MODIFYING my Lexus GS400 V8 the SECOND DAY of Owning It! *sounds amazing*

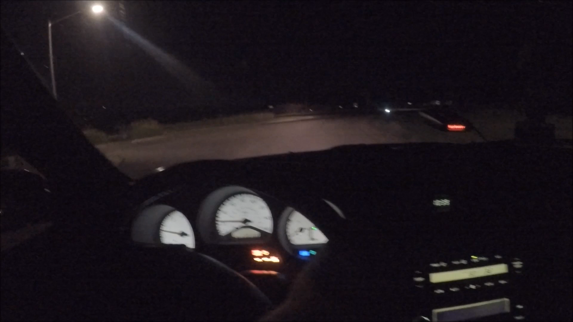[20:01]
i'm trying to warn that car in front of me they're like there they go the lights weren't on there's my neighbor but yeah this thing is so freaking smooth and it idles so good after the spark plugs it's definitely different you know i think the last issue i got is the low oil pressure light that comes on once in engine light i'm pretty sure that's just the clogged oil filter it was the same thing on my monte carlo but it was the same thing on one other car i just flipped that and i forgot which car but